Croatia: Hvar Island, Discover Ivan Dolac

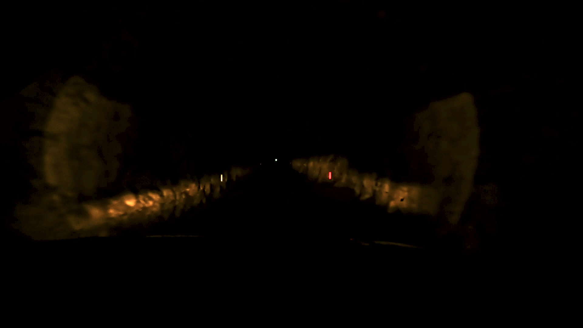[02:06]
The one-lane tunnel was built by the military by drilling through rock in the early 1960s.